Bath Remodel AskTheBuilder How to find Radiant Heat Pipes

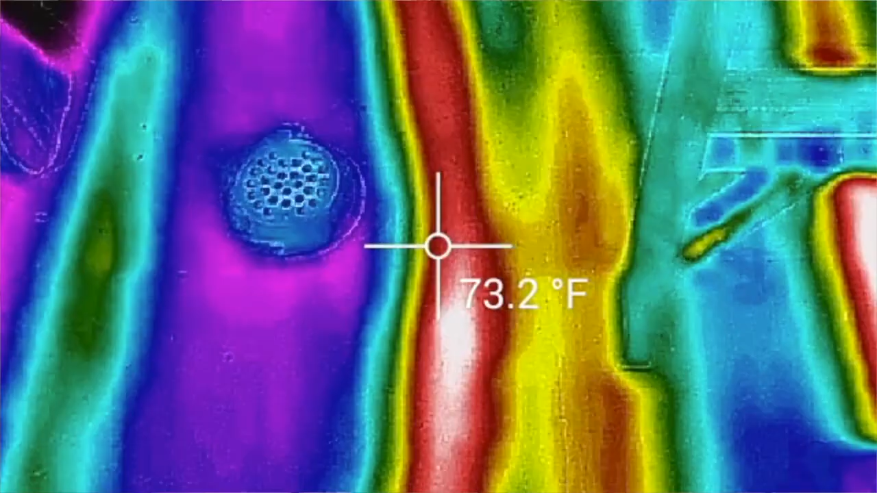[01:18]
On screen: spot 73.2°F
the radiant heating pipes are and I've got two pipes one on either side
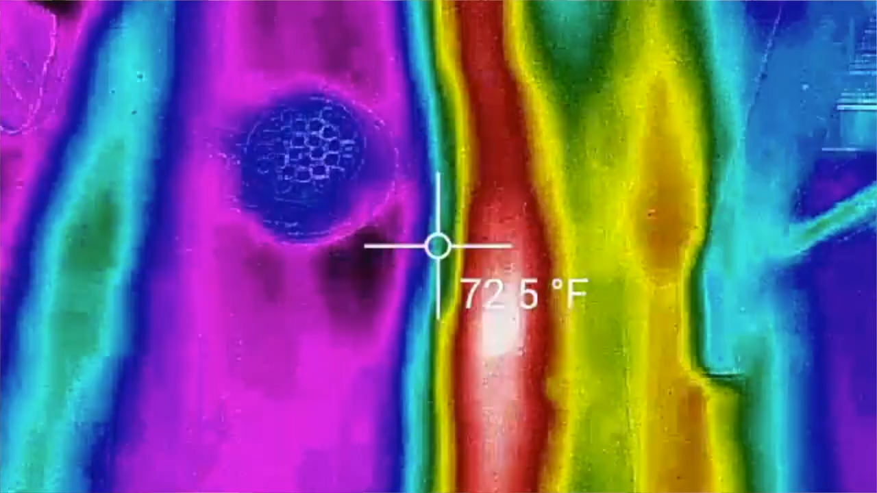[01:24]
of this floor drain and one is really really close so I know that I have to be really careful when I'm taking and getting that hammer drill down
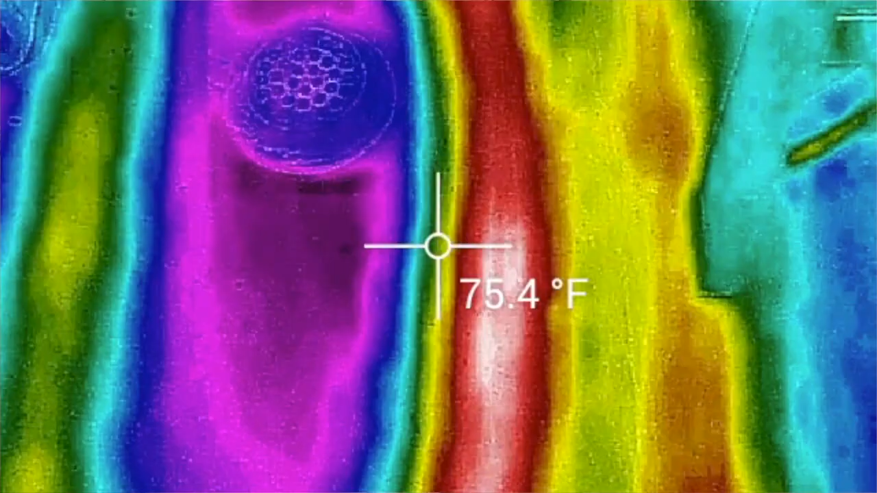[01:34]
On screen: spot 75.4°F
close to the bottom of the concrete because